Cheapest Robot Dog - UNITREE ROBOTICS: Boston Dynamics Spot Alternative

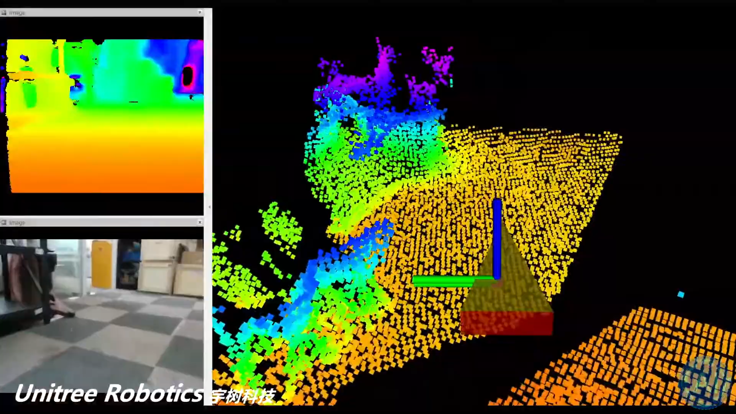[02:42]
By moving through the world, it uses litter to make a comprehensive 3D map of all the places it has been to for both its own memory and for further review from people.